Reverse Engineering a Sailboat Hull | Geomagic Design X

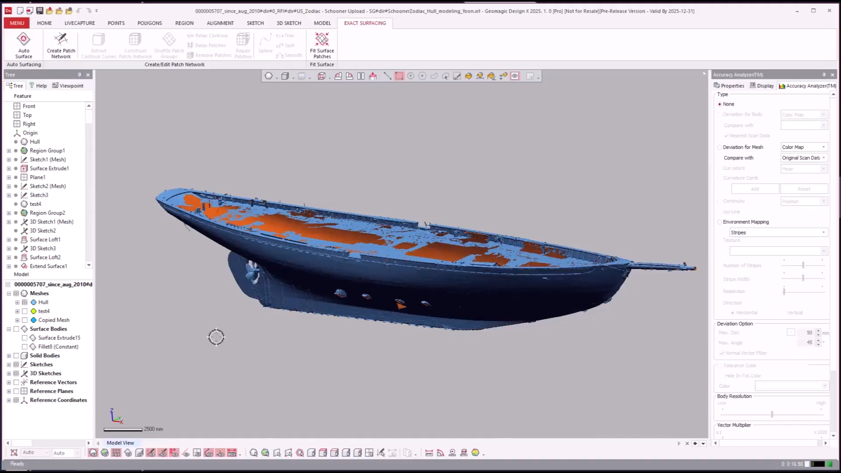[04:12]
off the cad model and just look at the scan data pretty good data actually look at that it's beautiful
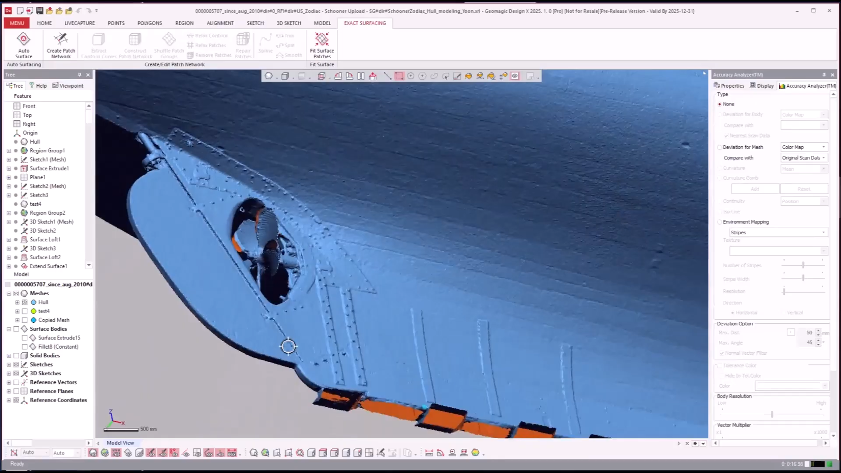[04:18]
look at all that i mean it's just so neat you can see the individual
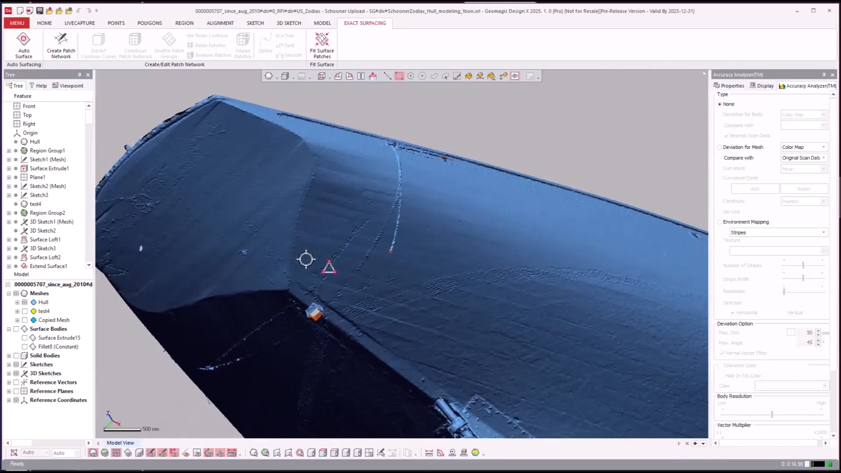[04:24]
boards and the texture and the different differences of each side right
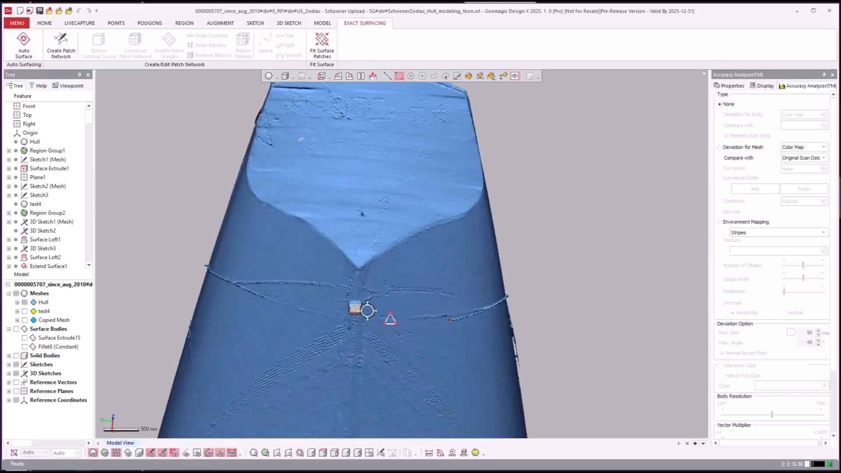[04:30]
um and just all of the the stuff that's going on here really neat application there
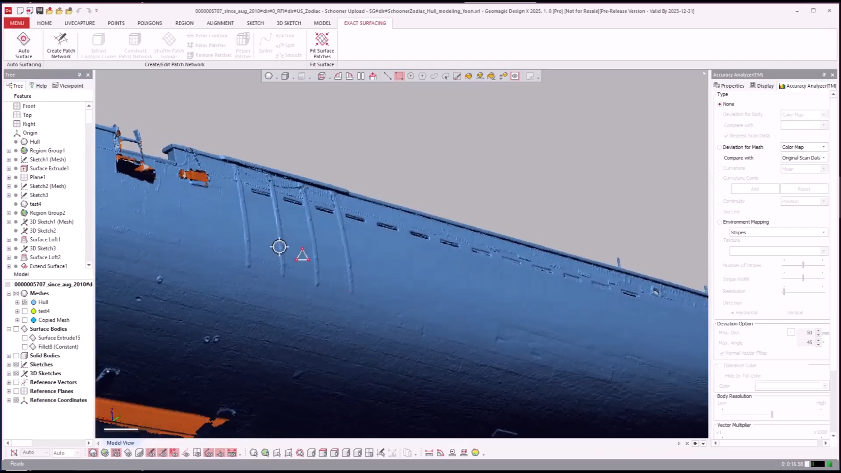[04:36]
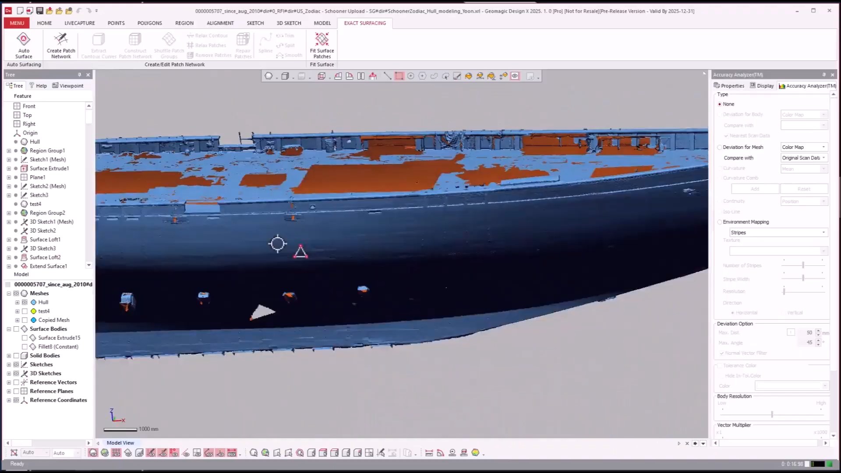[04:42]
so this is the scan as it is sitting on um looks sitting on these boards here let's go ahead and roll back and take a look at what they did here so we'll go ahead and roll back to this sketch here
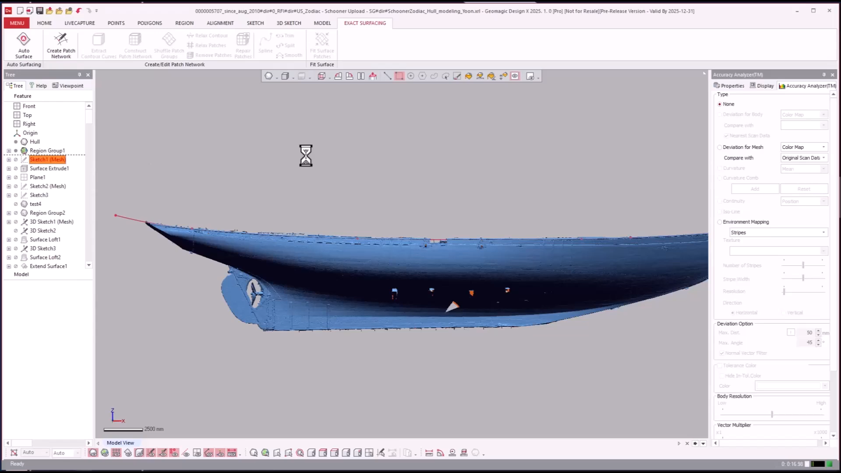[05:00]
so they went ahead and drew that sketch and extruded it out
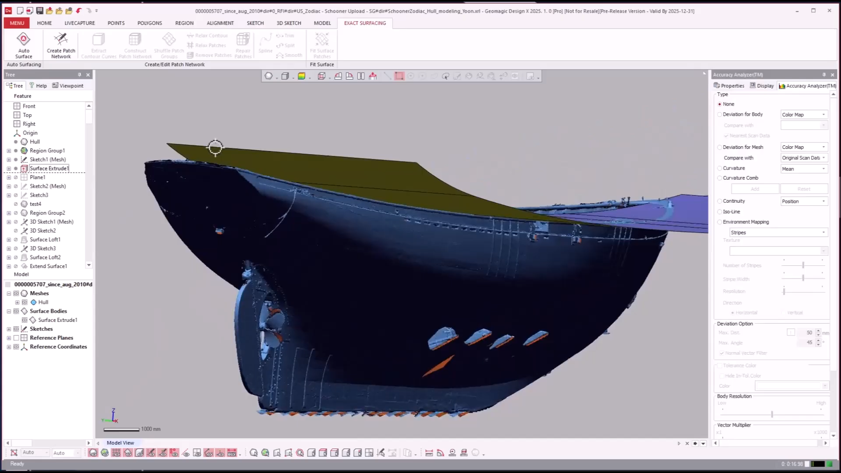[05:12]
so they're able to look at that from the side and create a mesh sketch and draw that as one surface it's actually quite accurate for a vessel this old it appears to me like it is
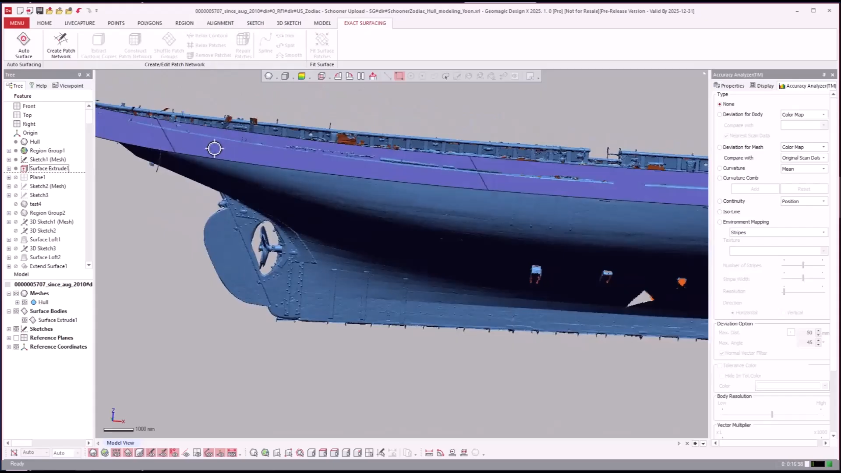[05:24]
and then we'll go ahead and roll forward
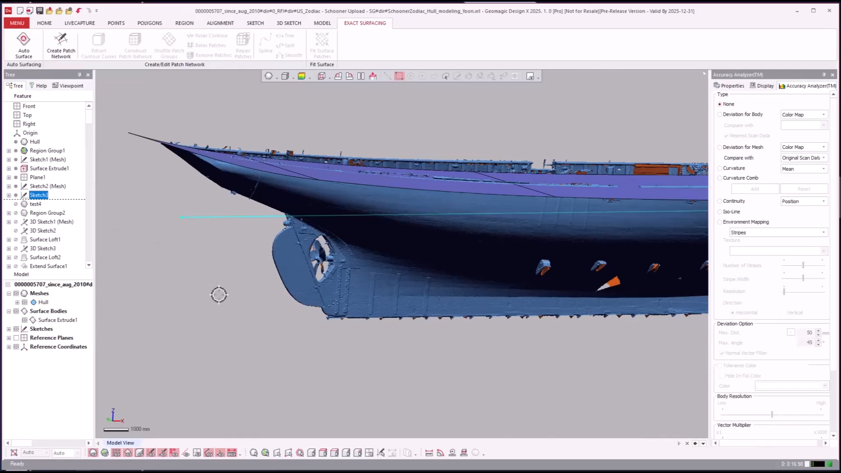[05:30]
and we'll roll forward a couple more steps there
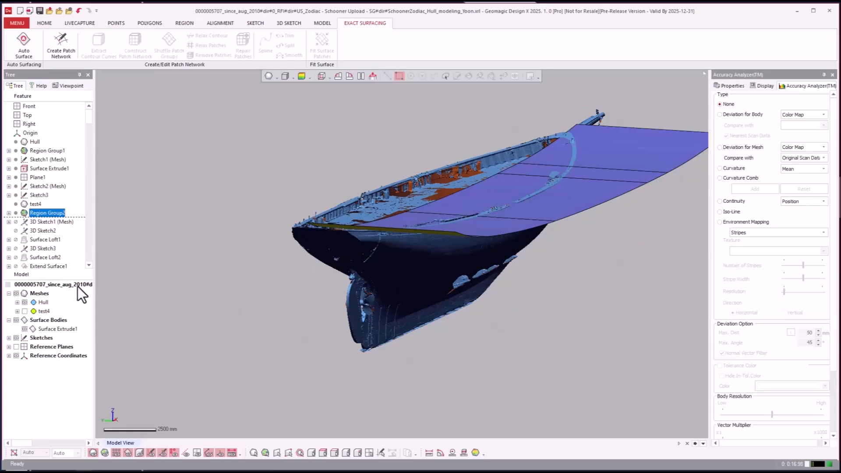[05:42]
let's just see what the uh mesh is that they created a separate mesh oh okay it looks like they went ahead and selected some of the scan data um and copy and pasted that as a new mesh
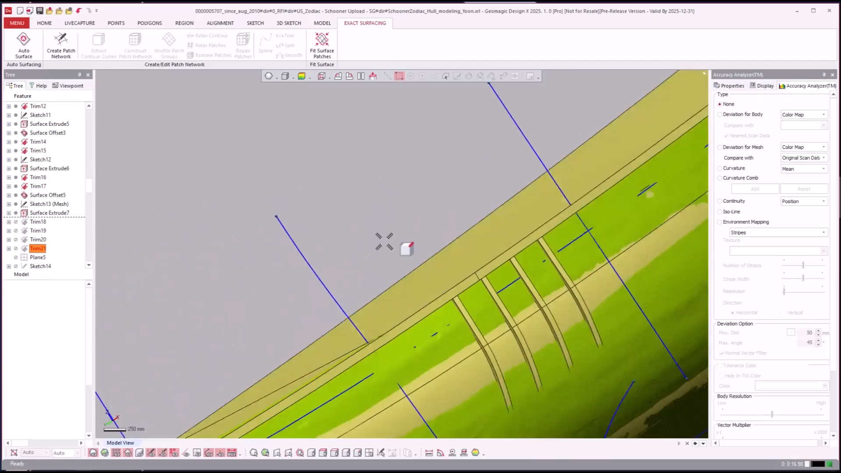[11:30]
so we they did all of this they did the edge here oh we'll hide that other mesh and turn this mesh on
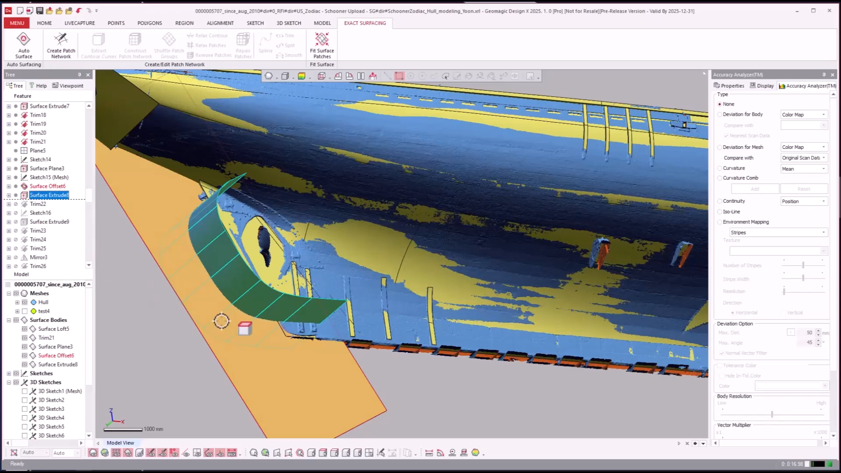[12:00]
and now we're going to work on this come back to this back end here and work on the rudder
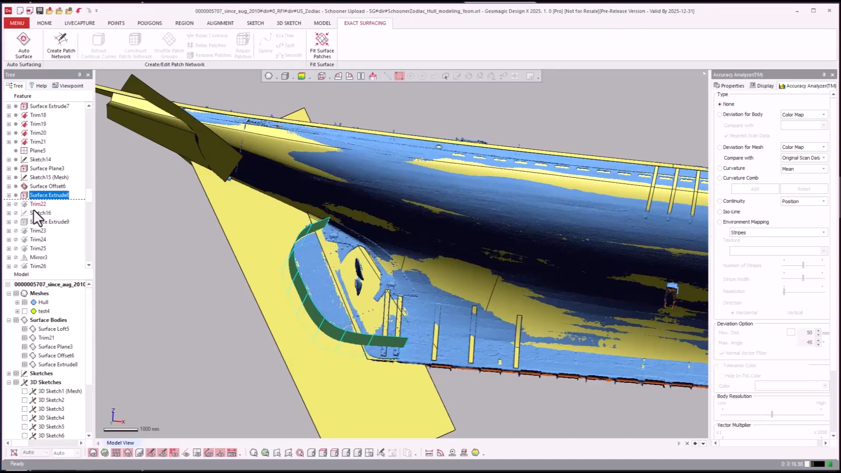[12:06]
trim all that stuff out
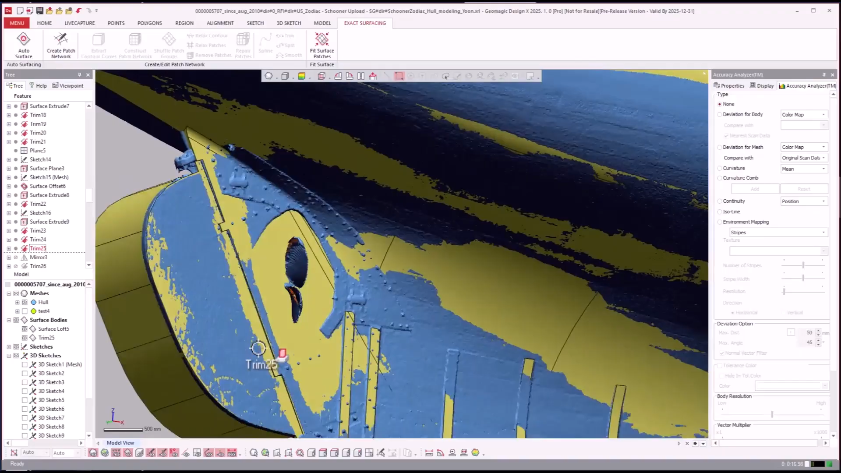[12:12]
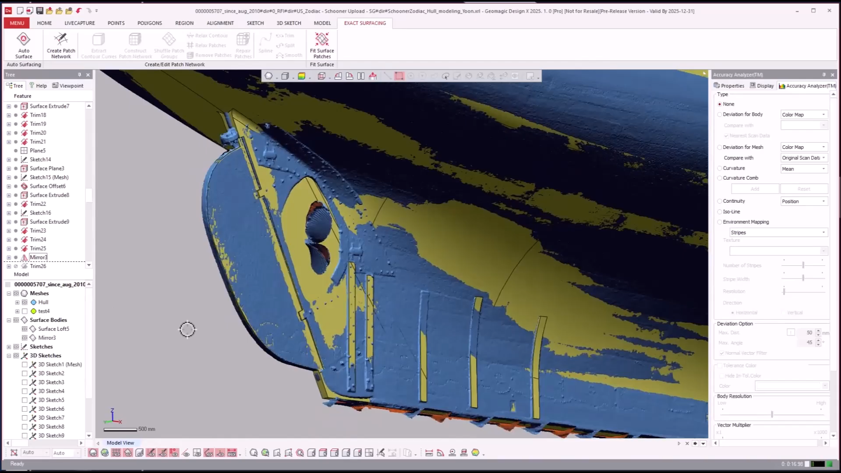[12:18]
we'll turn the mesh off so you can see
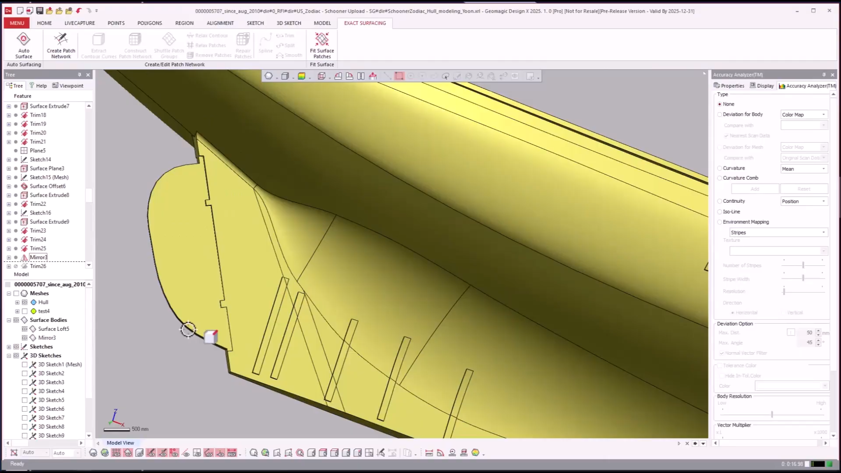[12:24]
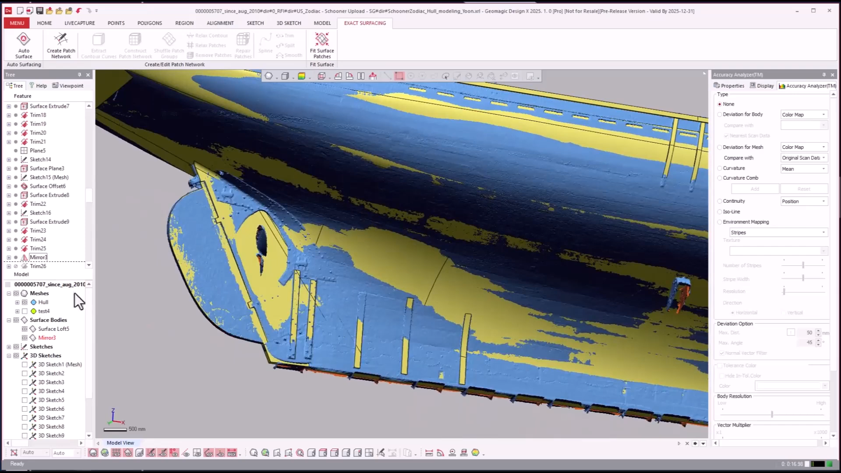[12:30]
really neat and then we're getting there now so now they went ahead and
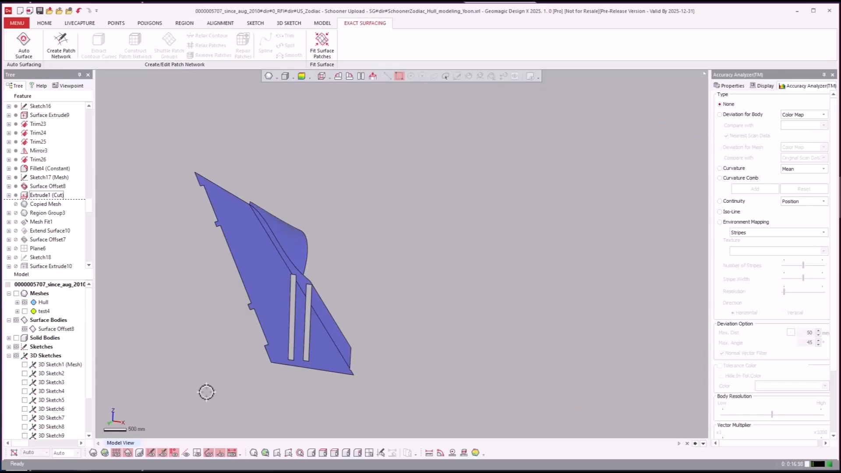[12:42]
merged that all in to a solid so now we're we're solidified
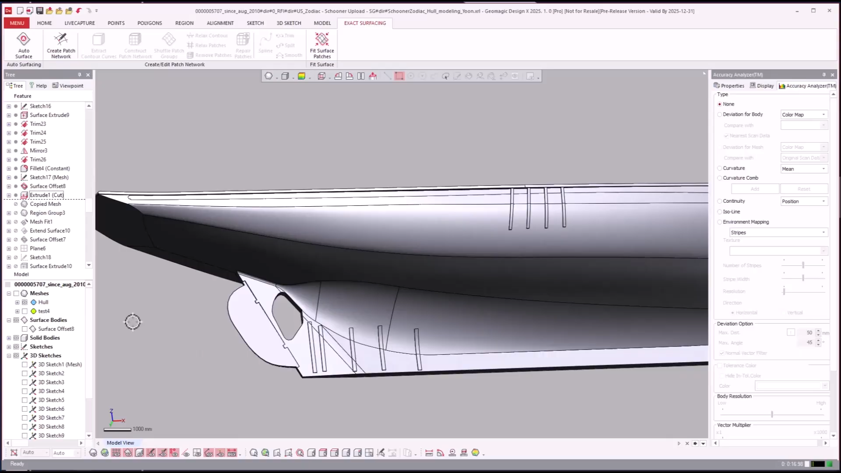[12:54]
okay so now we have the solid and then it looks like they copied the mesh created some
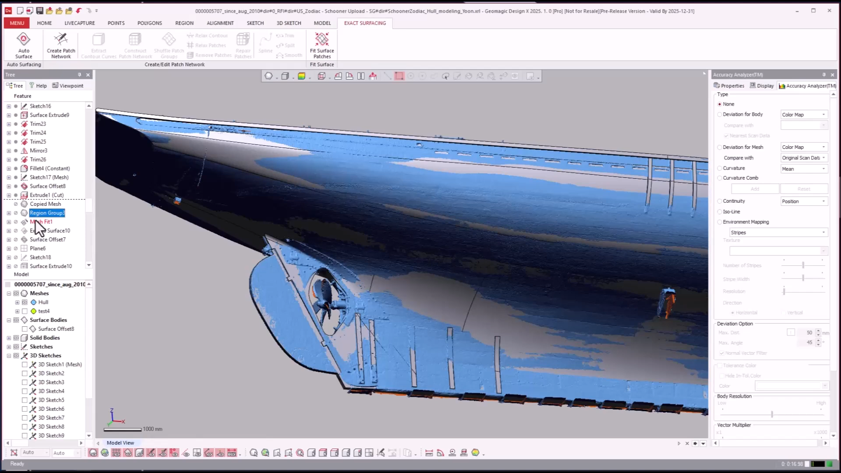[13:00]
regions and it did a mesh fit so let's go forward on that real quick and see what what they did here so turn the solid and surf
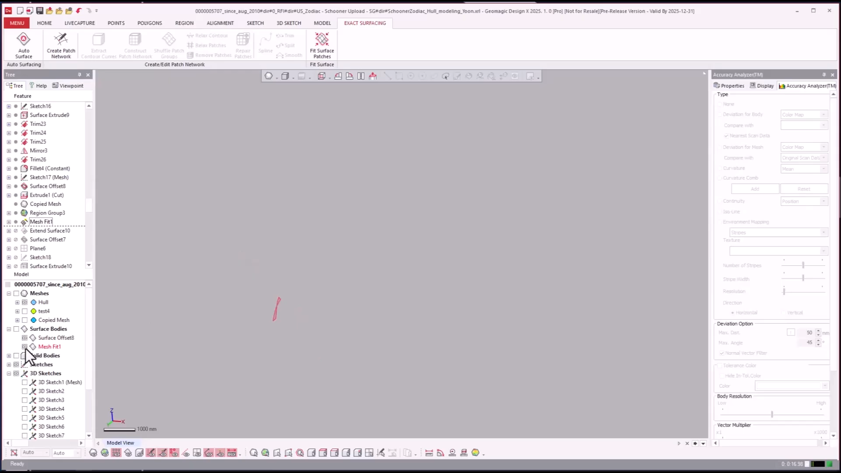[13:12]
oh I see what's going on it's down here so we're reverse engineering this guy now
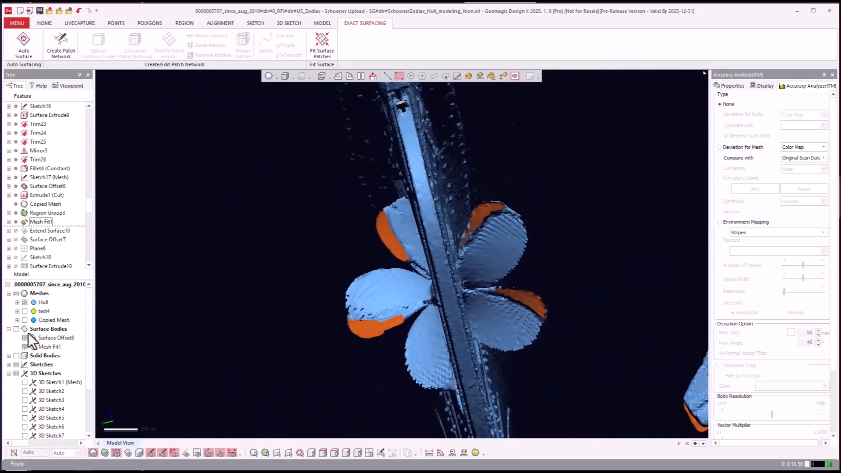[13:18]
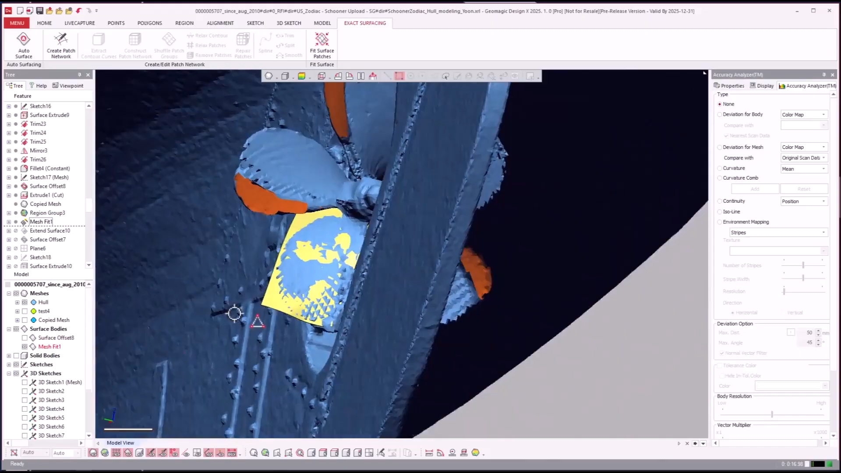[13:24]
we'll turn that other surface off that little impeller basically going to part model that in the middle of this whole thing